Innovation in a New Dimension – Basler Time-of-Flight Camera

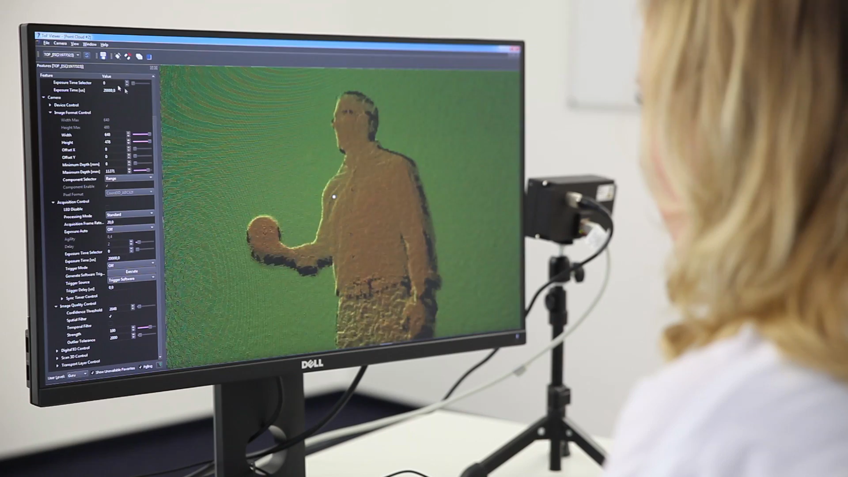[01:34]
Basler's TOF viewer also includes helpful sample programs for easy start-up of an application with our TOF camera.